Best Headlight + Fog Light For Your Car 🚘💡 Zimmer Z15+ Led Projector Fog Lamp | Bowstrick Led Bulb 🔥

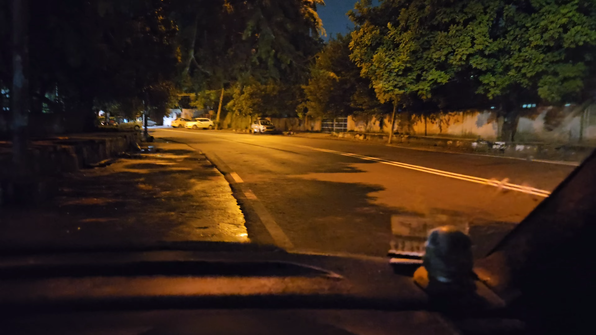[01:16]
दोस्तो अभी एक जगा पर मैंने गाड़ी रोक लिए जहां पर मैं अंदेरे में चेक करा सकता हूँ कि किस तरह की light इसमें से आ रही है जैसे अभी आप देखे रहे हैं स्ट्रीट लाइट है यहां पर मतलब ऐसा नहीं है कि बिलकुल ही जैड
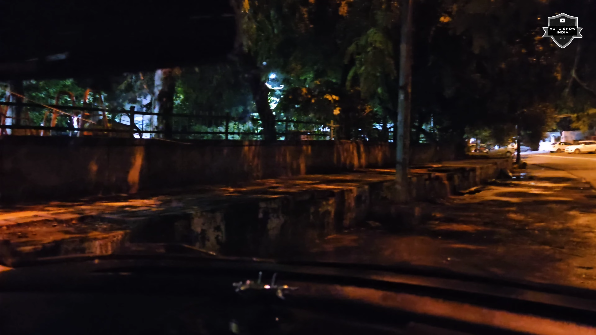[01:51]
अब मैं चेक कर आता हूं आपको अगर आप प्रोजेक्टर फॉग लेंप लगाते हो मैं थोड़ा से साइड में खड़ा हूं जहां पर रॉष्णी थोड़ इसी कम है तो ज्यादा अच्छे से पता चलेगा कि किस तरह के लाइटिंग है तो अभी खाली मैं फॉग लैंप �
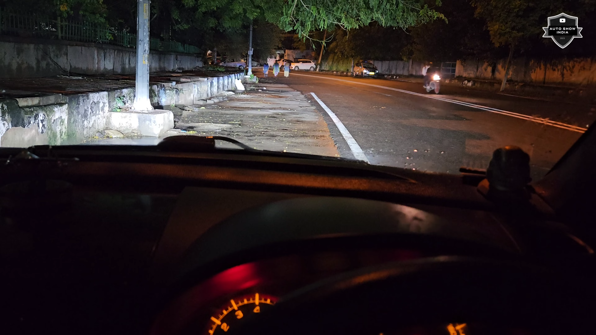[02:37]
अब ये हैड लाइट ओन हो गई है ये हाई बीम है और ये लो बीम है
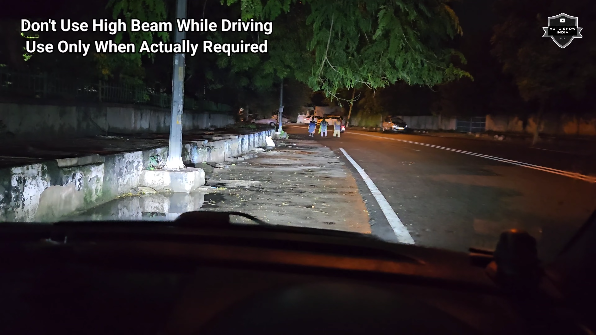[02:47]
तो ये हैड लाइट बंद है अब हैश्कित आश्य
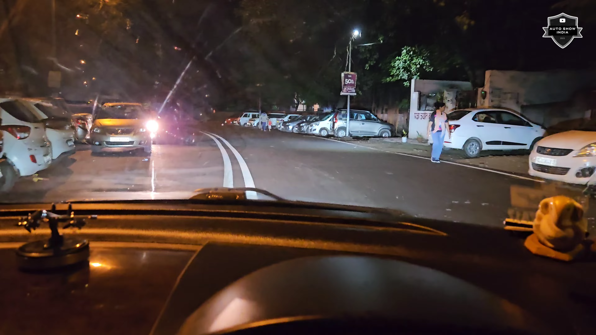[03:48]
दोस्तों अब आप देख सकते हो नॉर्मल जो रोड़ है उस पे काफी रॉष्णी